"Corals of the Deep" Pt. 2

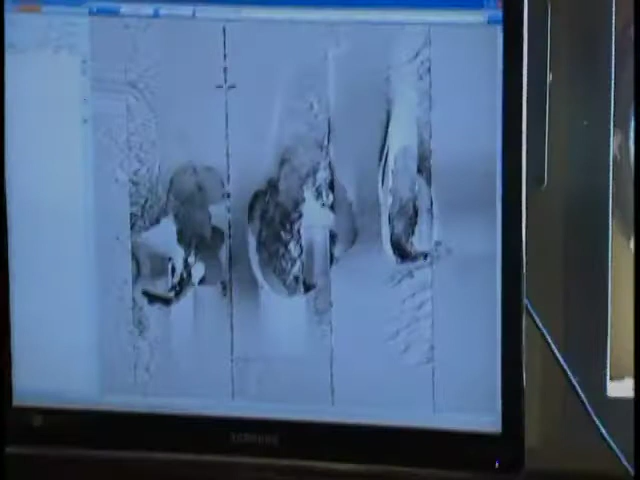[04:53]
and we found that they're about 1800 meters east to west.
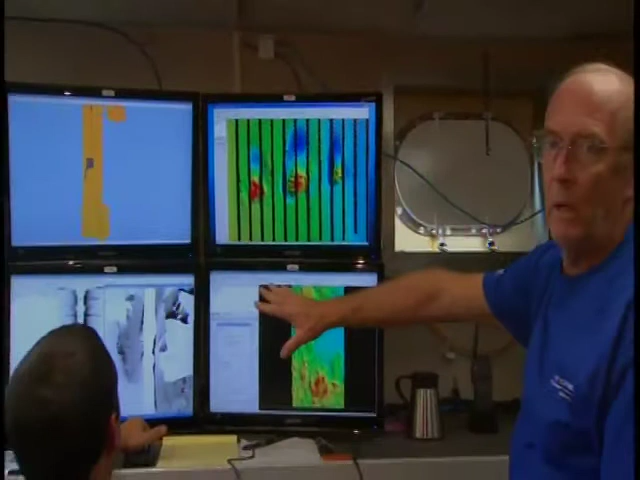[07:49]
I would bet all of that red is living coral up there. We're going to take the black and white side-scan maps, which gives you an indication of how hard the bottom is.
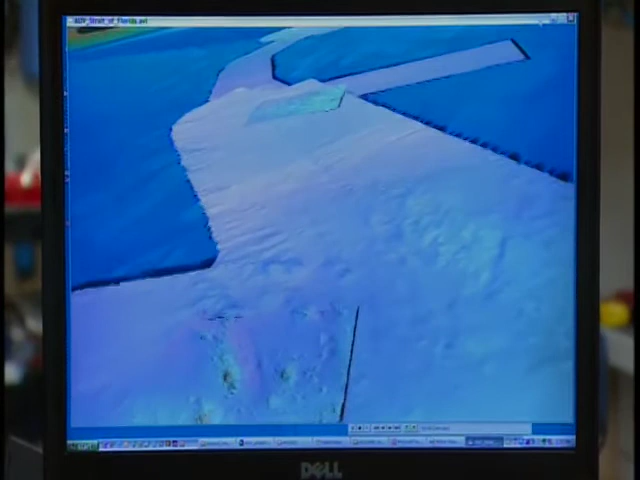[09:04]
we can make this fly through going very close to the surface, the same thing that you're seeing here. So I hope I can do that with the data that you're collecting this week.